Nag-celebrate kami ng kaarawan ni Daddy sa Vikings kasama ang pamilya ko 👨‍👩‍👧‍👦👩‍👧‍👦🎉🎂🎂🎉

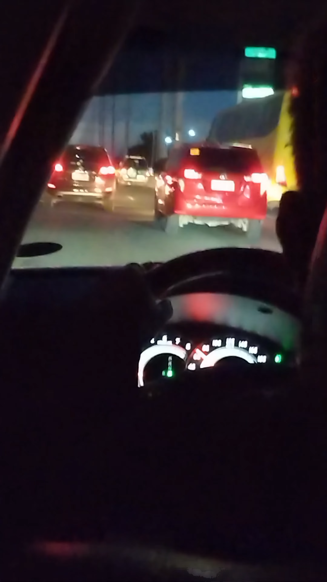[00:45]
marami na masasakyan dahil traffic na yung araw na ito syempre kailangan natin bilisan dahil 7 na po yung nag-celebrate ng
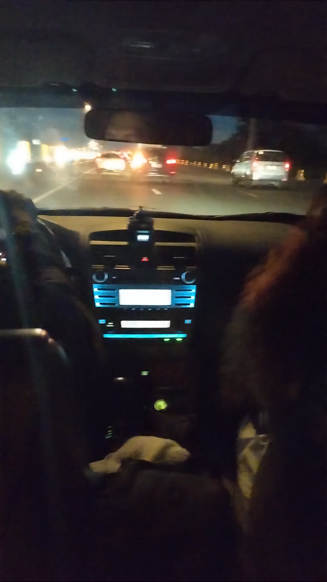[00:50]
birthday dino ni Mommy and Daddy at sa wakas, nandito na rin kami dito sa Expressway palapit na kami sa Sukat Road, medyo inabutan para na ng traffic dito mga kanyan at nandito na pala kami sa Vikings na kung saan kakain kami